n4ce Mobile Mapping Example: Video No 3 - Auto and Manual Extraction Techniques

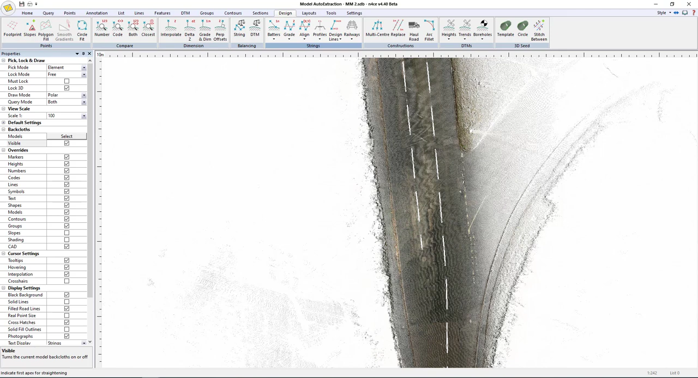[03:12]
So if I go back to the 3D view, just hit refresh. So that's now updated.
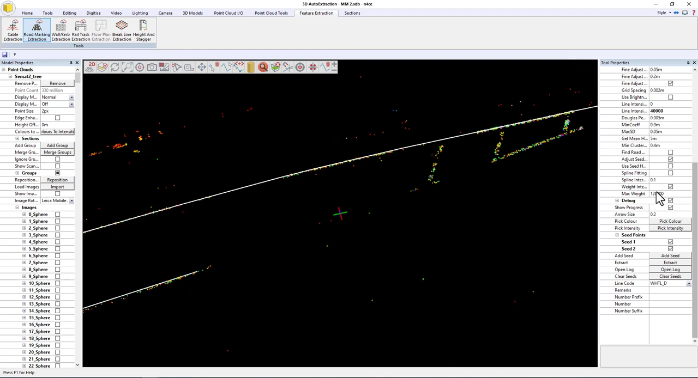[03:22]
So if I come out of this tool, okay, and then do always visible, so you can see that's where it stops there. And that's obviously where the road markings have been destroyed, but we can probably help it a bit.
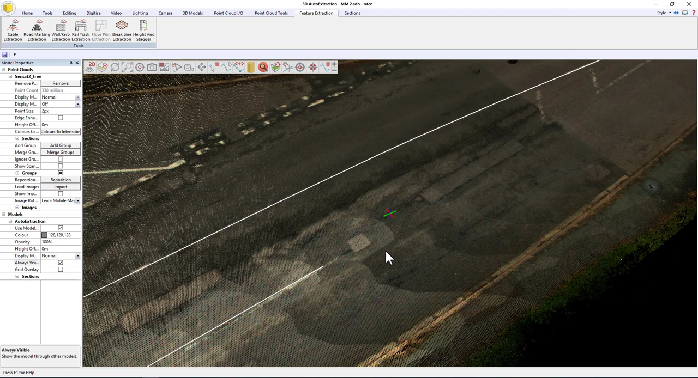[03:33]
So if I now go to digitise, use the same code.
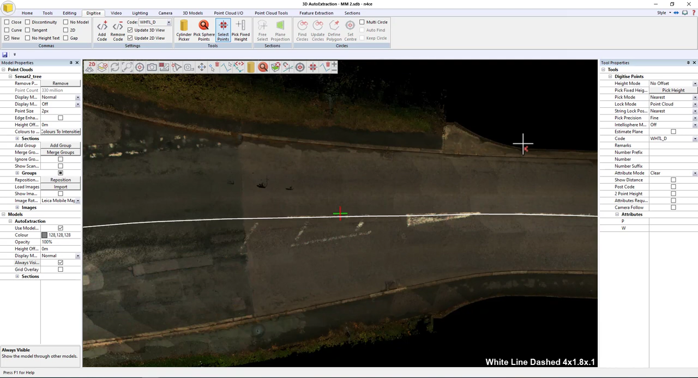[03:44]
So you click select points using the correct code. I'll just infill.
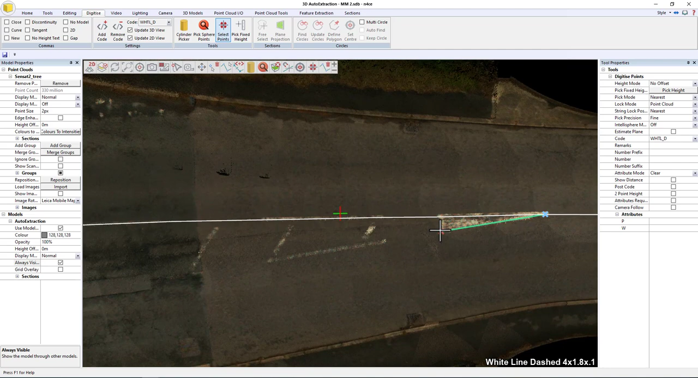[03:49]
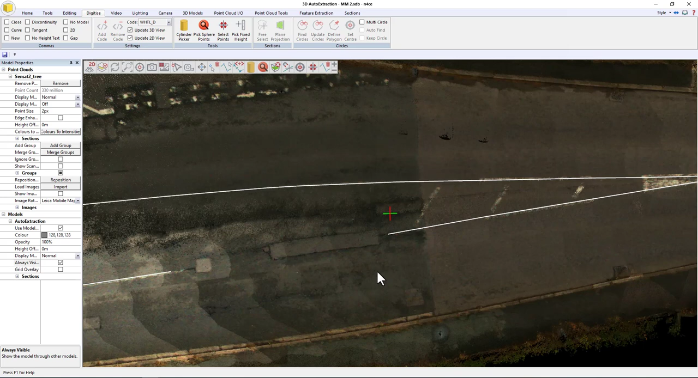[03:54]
Okay, and then under editing, we can select join and join that to there.
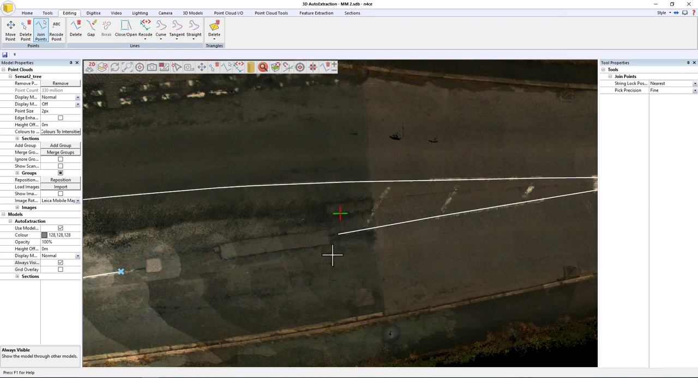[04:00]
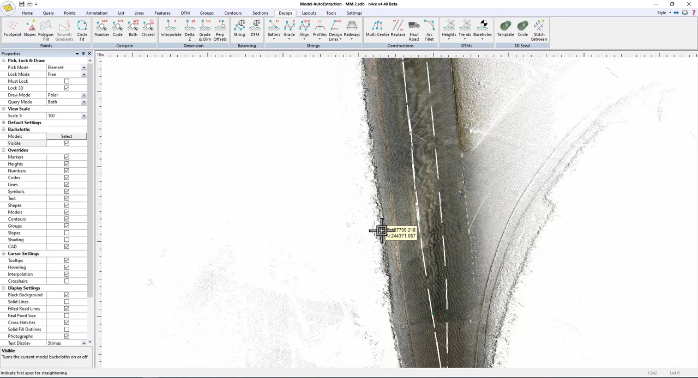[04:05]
So now back in the 2D view, that's lined up properly now.
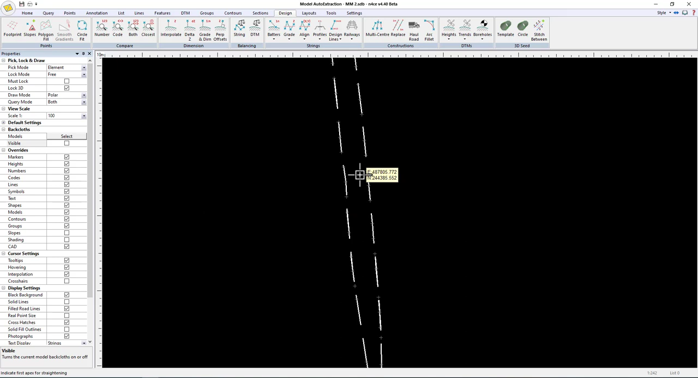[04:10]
Still a couple of lines that need tweaking. So we'll just go delete, indicate there, and just delete that point. That straightens that. Okay, but on the whole, that's otherwise alright, I think. So we put the image back on.
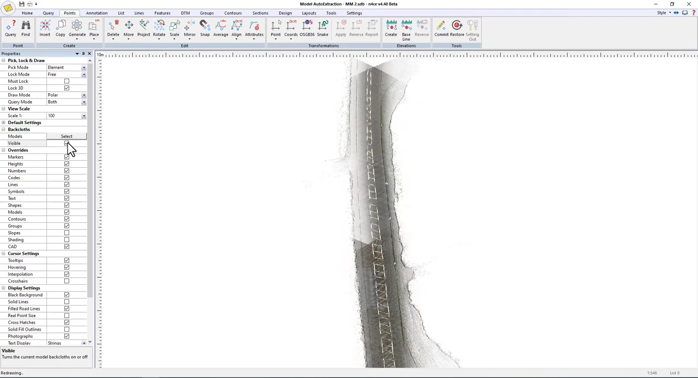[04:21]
We need to do the diagonal lines. So I'll do it in the 2D view now.
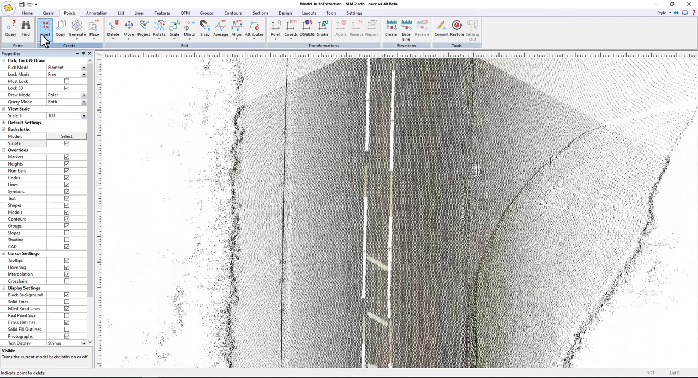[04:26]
So we've got points, insert.
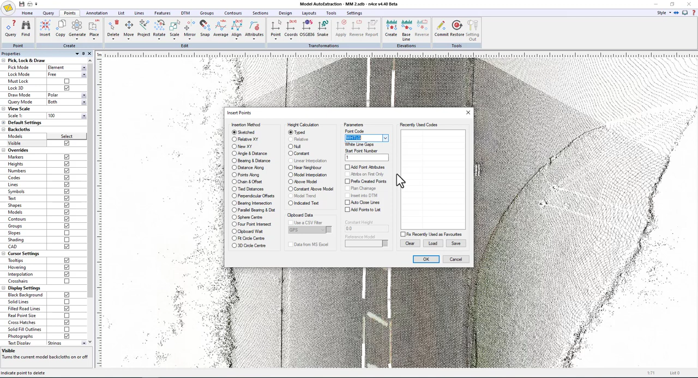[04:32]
And we choose white line gapped, model interpolate the height onto the point cloud using the lowest levels.
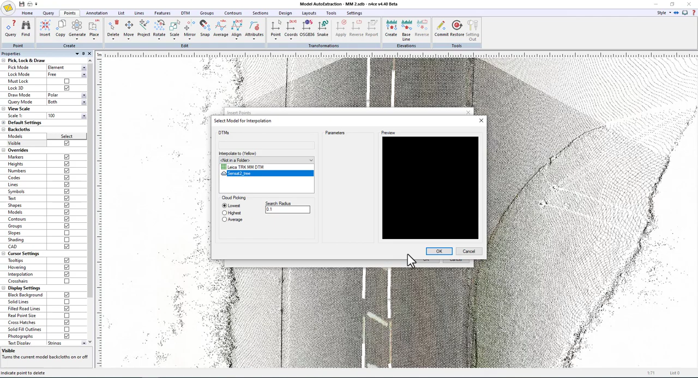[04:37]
Okay, and we'll say right, the first one's here.
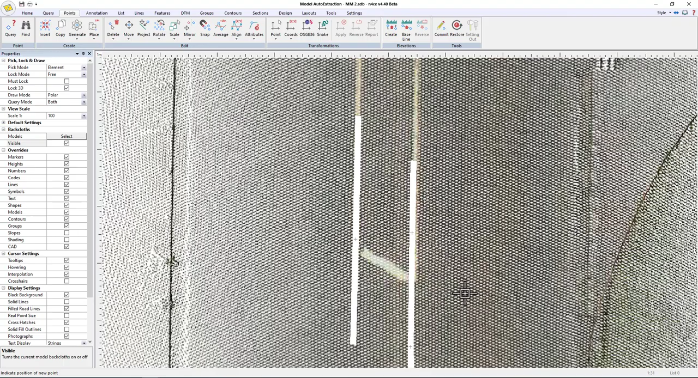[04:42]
And then if you come down to the very end, the last one,
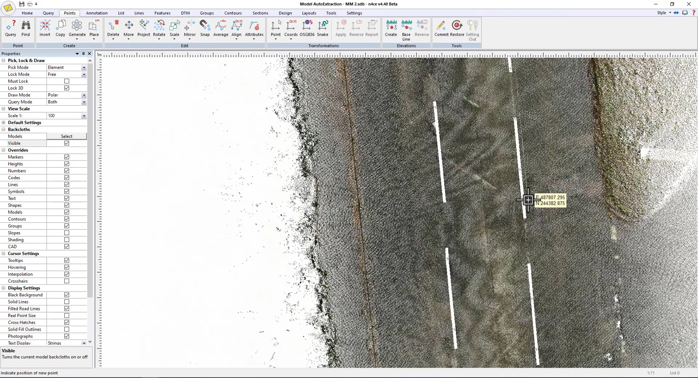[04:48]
say, is about here that we can see.
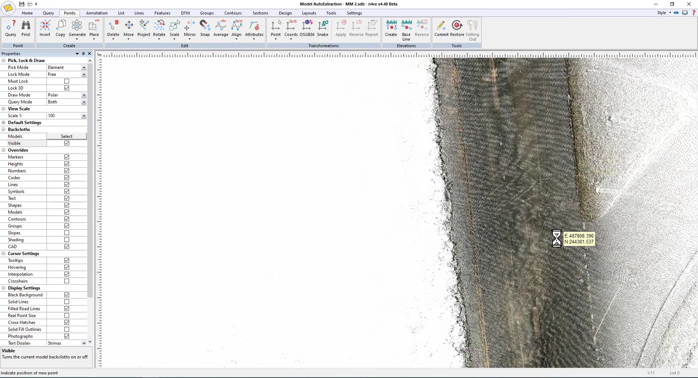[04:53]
To infill these diagonals, we go to road hatching, click either side,
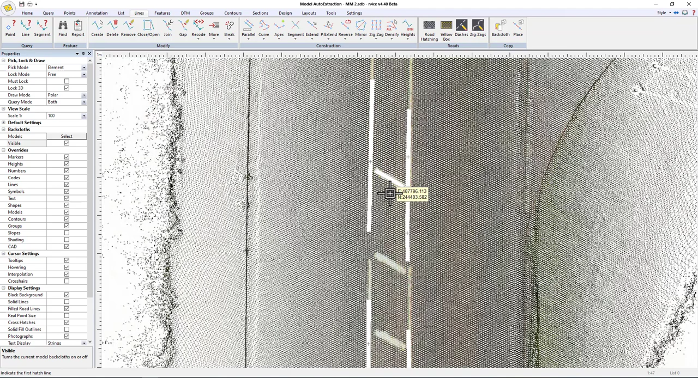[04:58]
click the first diagonal that I digitized earlier, and all the way down to the last one.
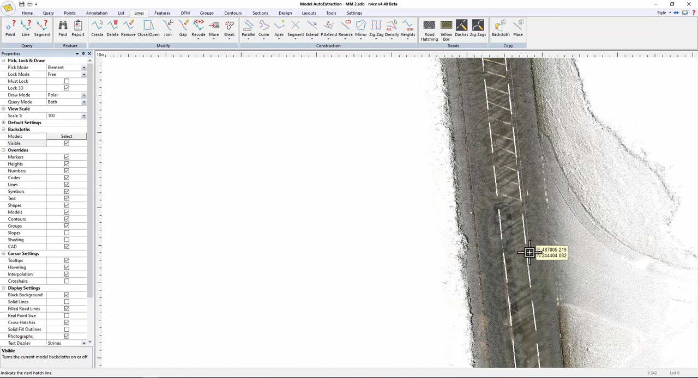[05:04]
Here it is. And give it the spacing, which I think will be 2 anyway.
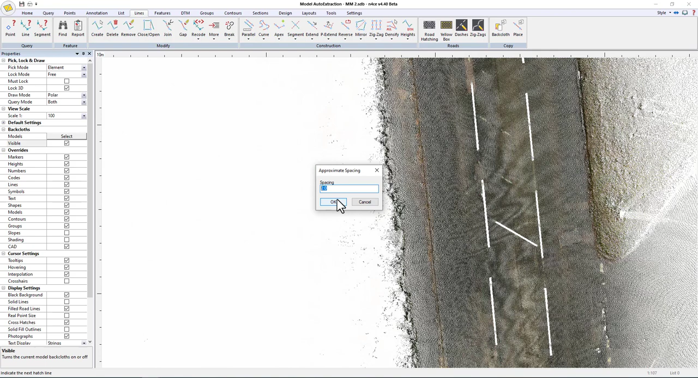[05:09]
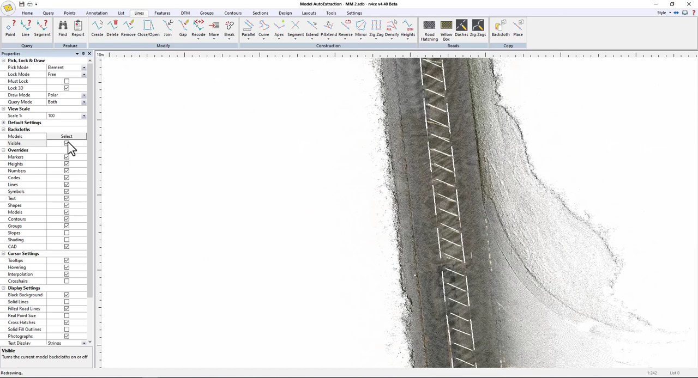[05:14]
Okay, so again, not exactly what's there, but certainly indicative.
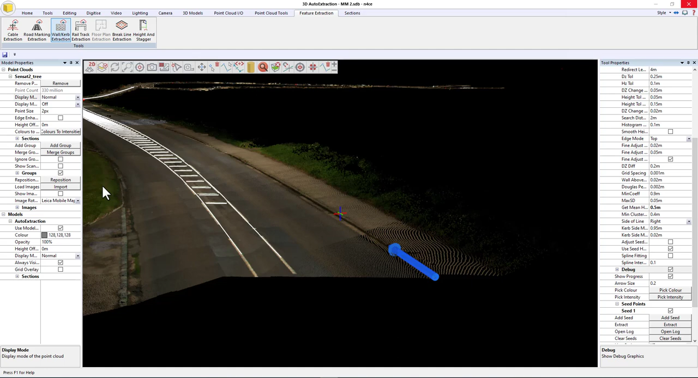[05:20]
So we've looked at extracting some white lining. Now we're going to look at also extracting some curves. So I've already dropped down the seed that you can see here. Here is the curve information that we're going to try and extract. Okay, now these settings again are tailored to the data. The main settings that we need to worry about for this type of curve extraction is the height tile min and max. So basically what we're doing here is we're telling the software to look for a height change in the software. So that's the kind of what it's going to use.
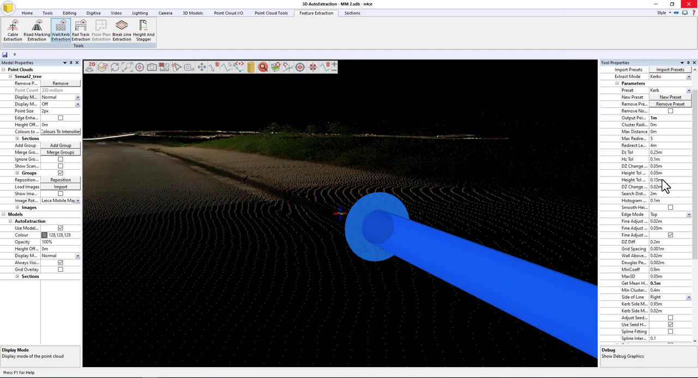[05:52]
So it's looking between 5 centimeters and 15 centimeters fundamentally. But again, the rest of the settings are all set up to go. So I'm just going to press extract. Okay, now it's only gone 27 meters, but that's because there's a drop curve here.
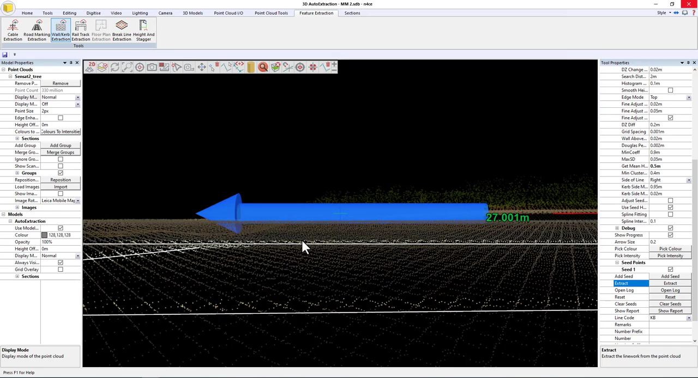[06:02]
Okay, so obviously that height change disappears.
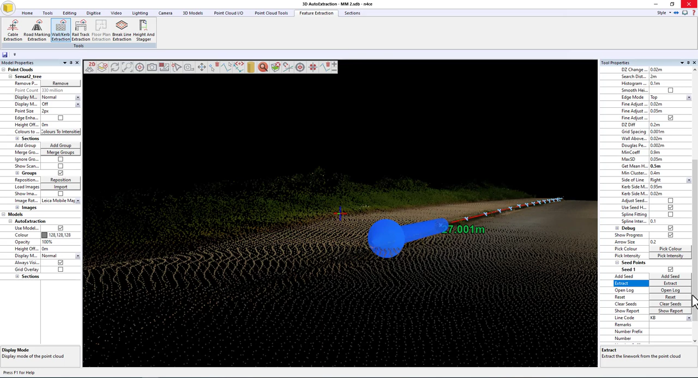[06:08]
So I'm going to say, okay, we'll just commit and continue.
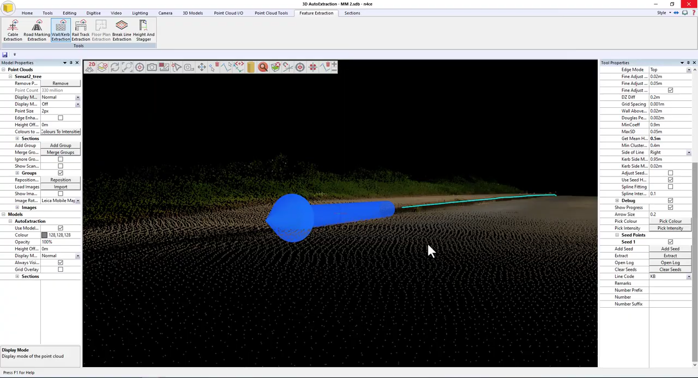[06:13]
All right, and what I'm going to do is we're going to just right click that. I'm going to choose move, and I'm going to move it to the other side of the drop curve.
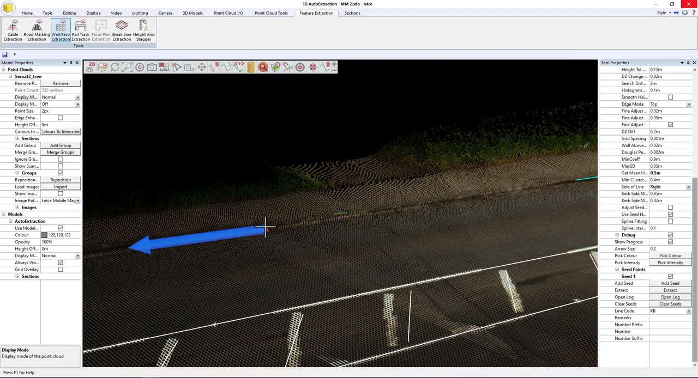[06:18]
And we just tweak the rotation slightly.
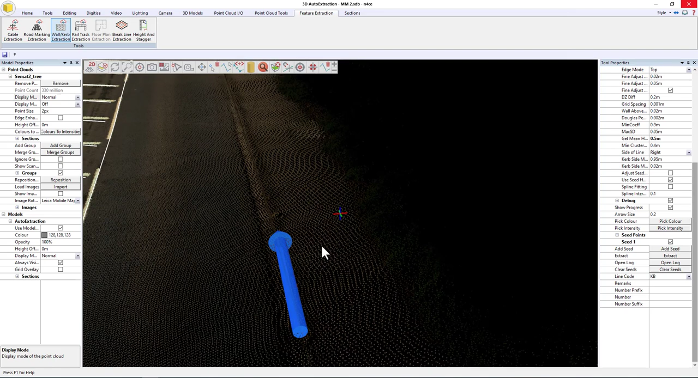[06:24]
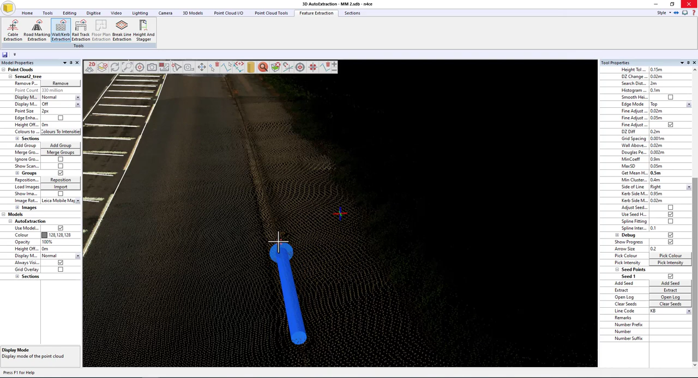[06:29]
Okay, and then all things being well and good, if I now just hit extract, it carries on.